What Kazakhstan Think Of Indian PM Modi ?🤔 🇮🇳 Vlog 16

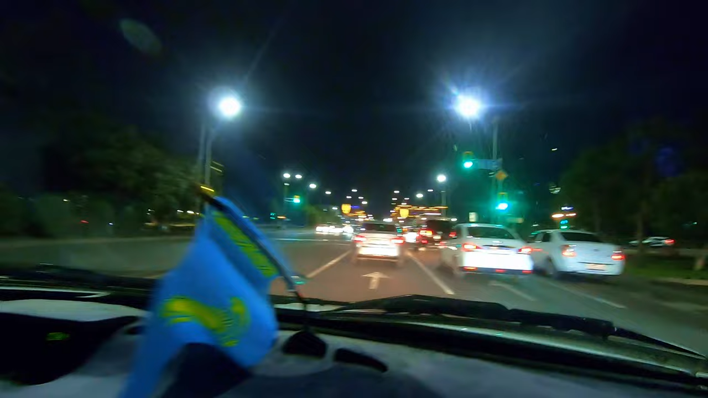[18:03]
और बाहर का नज़ारा कुछ ऐसा है भाई, और ये है कजाकिस्तान का झंडा.